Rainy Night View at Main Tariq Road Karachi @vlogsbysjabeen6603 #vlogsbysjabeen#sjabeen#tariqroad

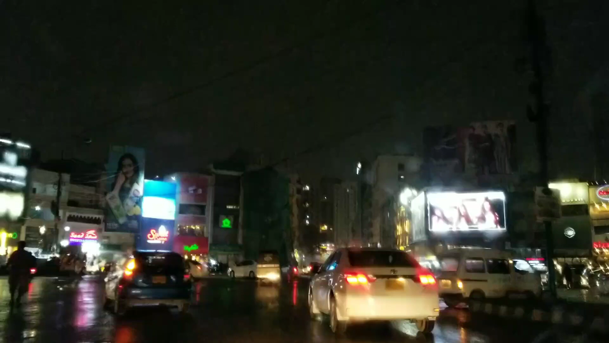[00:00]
بسم اللہ الرحمن الرحیم السلام علیکم میں اپنے یوٹیوب چینل ایز وی لاغ پر ایز جبین سے مخاطب ہوں اس ٹیم کراچی میں بارش
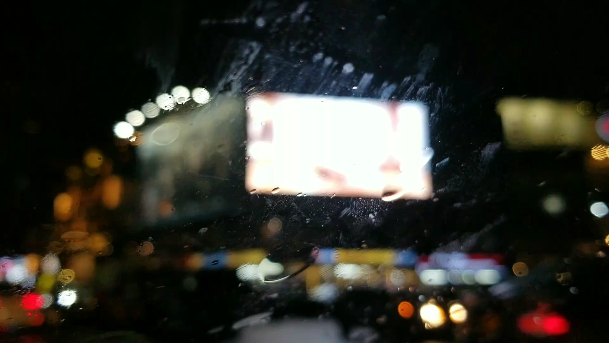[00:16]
ہو رہی ہے یہ آپ دیکھ سکتے ہیں
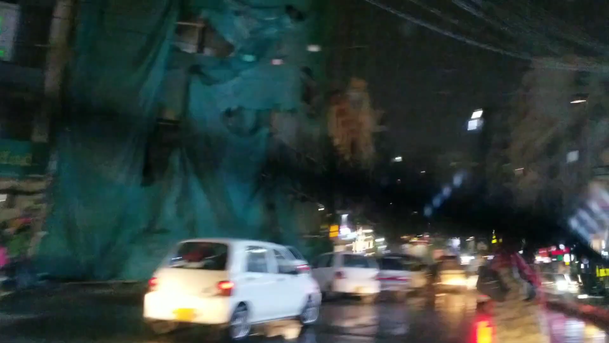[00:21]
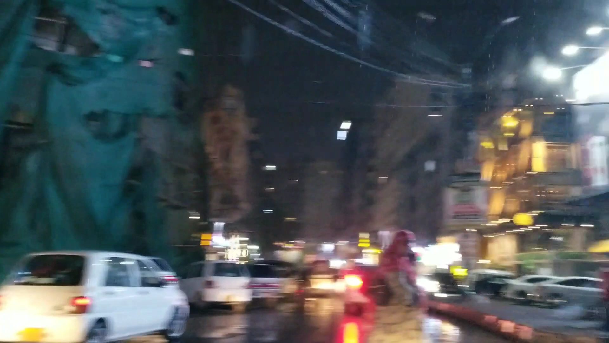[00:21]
میں گزر رہی ہوں مین تاری کوٹ پر بارش ہو رہی ہے بہت خوبصورت ماسو مہاوہ اس ٹیم کراچی کا
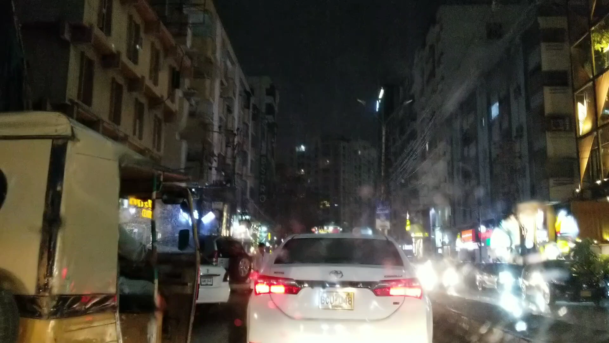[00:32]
الحمدللہ یہ مین تاری کوٹ ہے لوگ خوش ہیں ٹرافک بیسی روا دوا ہے الحمدللہ